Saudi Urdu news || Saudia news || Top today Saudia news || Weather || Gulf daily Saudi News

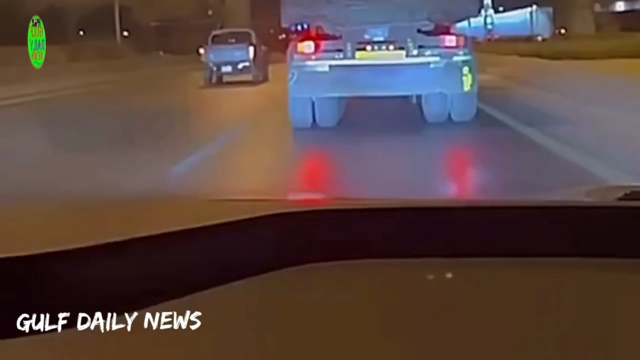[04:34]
کے بمپرز کے حصے کار دیے جاتے ہیں ان کے مالکان پر ایک ہزار ریال جرمانہ آئیت کیا جا رہا ہے ان دنوں سوشل میڈیا پر گاڑیوں کے بمپرز کارٹنے